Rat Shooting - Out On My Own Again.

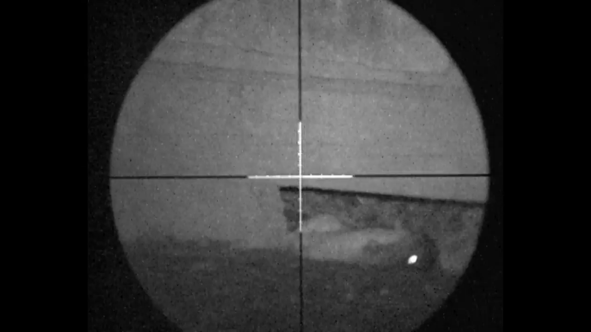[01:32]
Shot looks like a good headshot, but he kicks just out of sight. I wait to see if he kicks back in again, and I turn the recorder off, and I have to turn it back on just to catch his little foot waving.
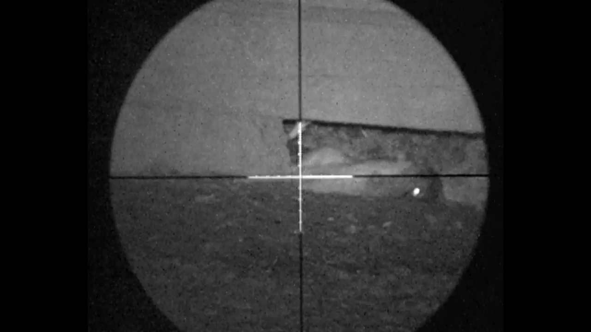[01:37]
So I didn't bother to go over to inspect, he's quite obviously dead.
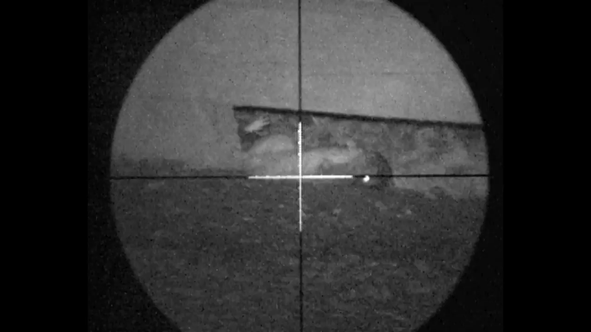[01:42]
It wasn't long after that, yet another brain licker came out. As he lifts his head, I hit him through the chest.
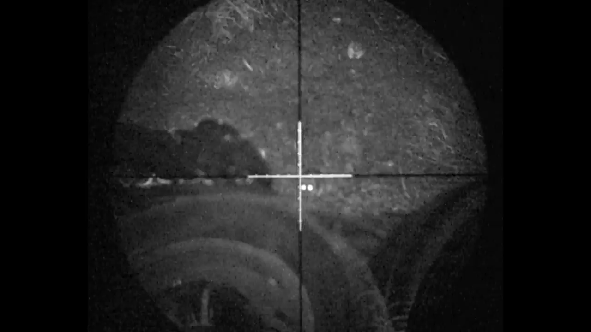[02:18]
I lift the gun up, and take him with a headshot. My bipod's off the ground at this point.
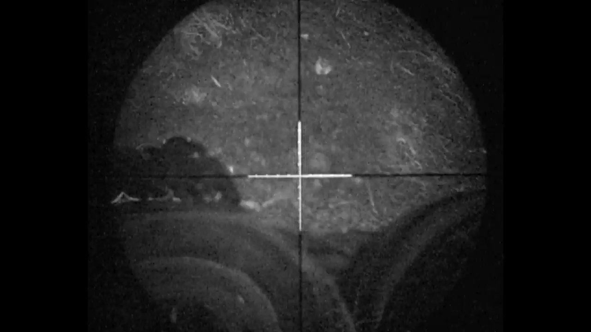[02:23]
And the magnification has been dropped down low, so I can scan easier.
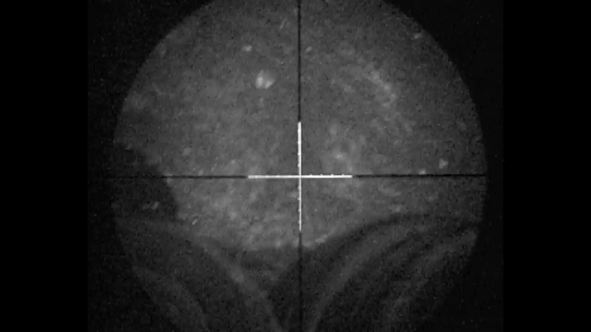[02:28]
The shot seems to be good. I stand up and take a better look.
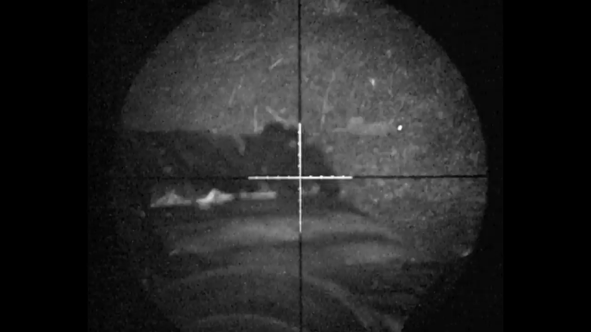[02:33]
And wind the zoom in. He looks like he's laying motionless. And on closer inspection, it was a nice headshot. Stone dead.
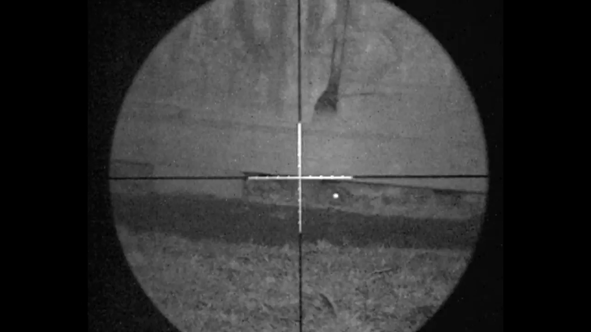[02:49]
I move back to the first shed, and there's activity, almost immediately. I'm looking at him for about 30 yards.
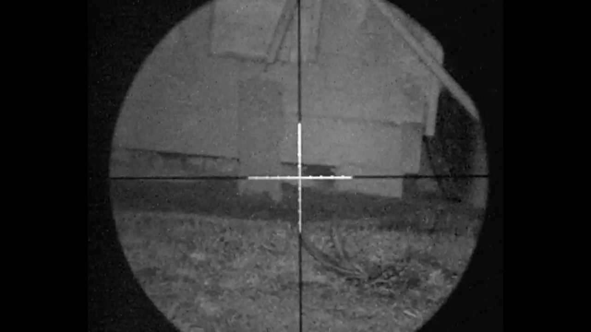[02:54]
He disappears down a big rattle in a second. There he goes. So I move in closer. Not long after, I'm rewarded with a shot. Dropping him clean, just under the side of the shed.
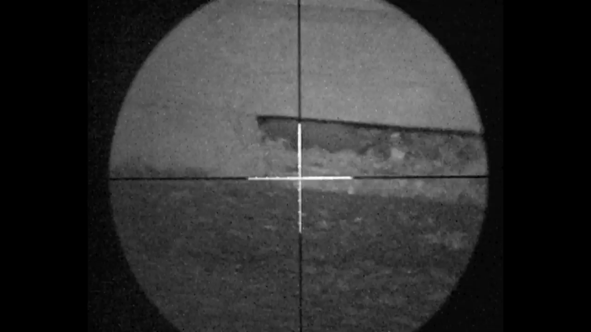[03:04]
Bit of helicopter tail. Usually indicates a nice headshot.
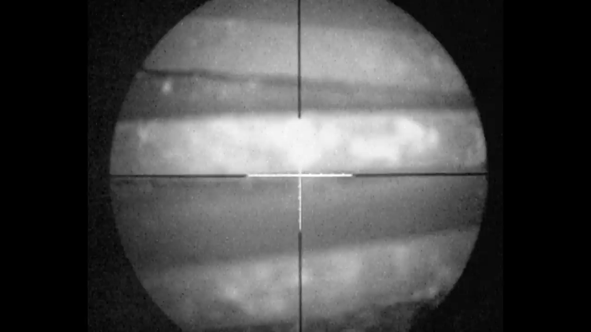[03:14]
I move again, into my favourite bit of foam. I scan around, just catch sight of one moving. And when finally sticks his head out, I stick a pellet in it.
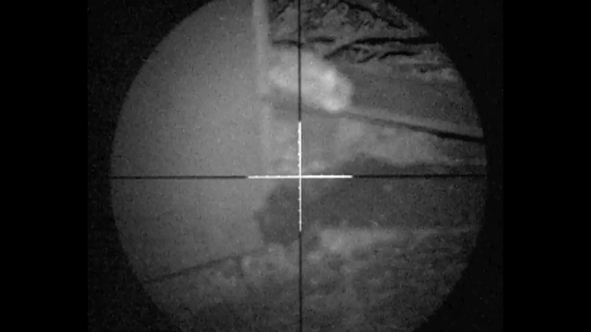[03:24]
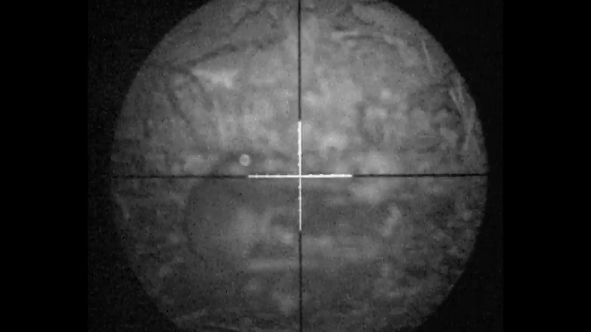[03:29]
It rather helpfully jumps out into view. Might put a insurance shot into him, just another safe side. Another one bites the dust.
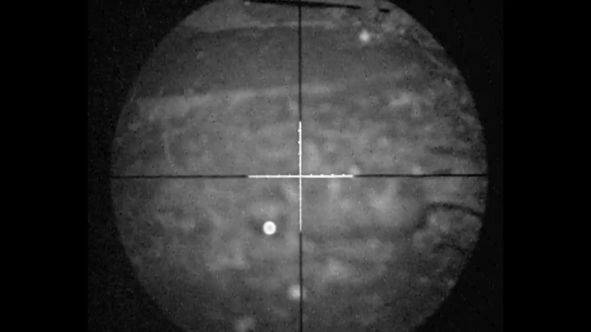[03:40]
And there he is, nice hole in his brain. Stone dead on the ground.
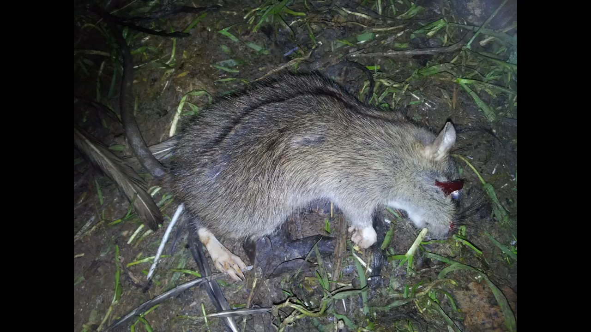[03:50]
I move back to the deck pond, and catch this fella coming out of the shed. I'm rolling in a nice headshot there. Activity on this other shed. Wasn't as good as it was the first time I shot the deck pond.
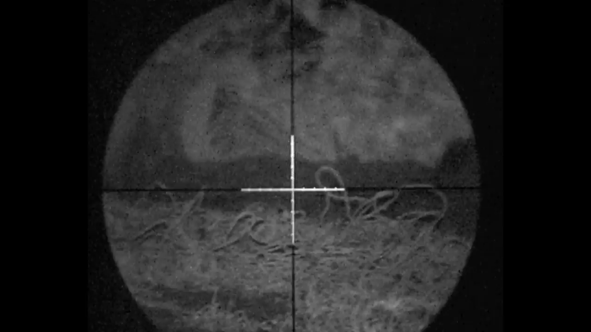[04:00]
I was probably pretty lucky to catch him. Nice bit of helicopter tail there.
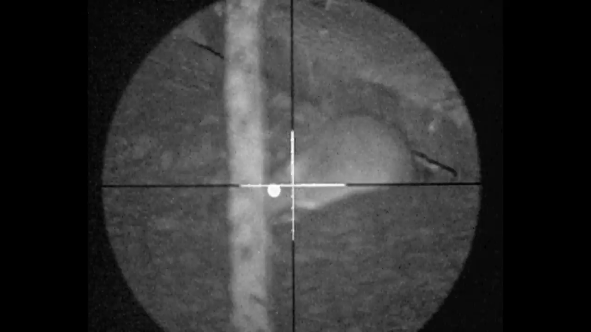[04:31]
So I take a walk around the deck pond area. And by one of the sheds, I spot this little fella.
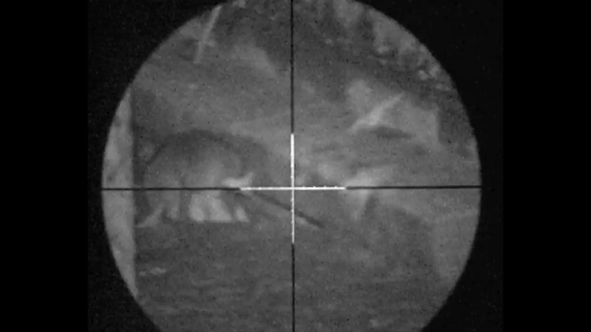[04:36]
Free-handed him over the top of the wire. A nice head impact.
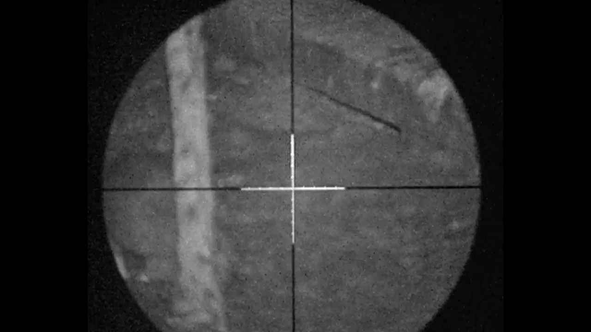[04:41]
He kicks around a little bit. That's where he dies.